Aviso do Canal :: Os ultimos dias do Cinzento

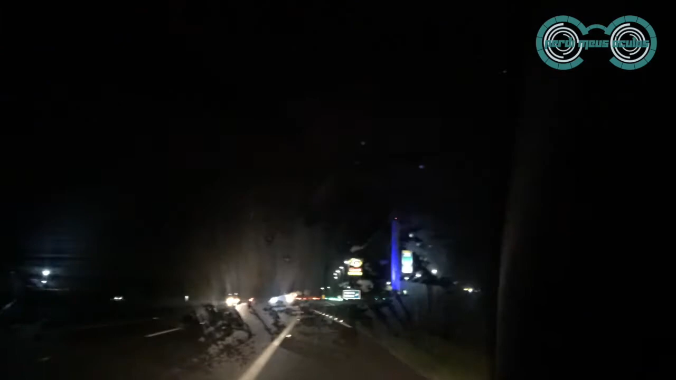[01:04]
Vai subir em cima do solo de carro. Meu Deus do céu. Eu tava vendo.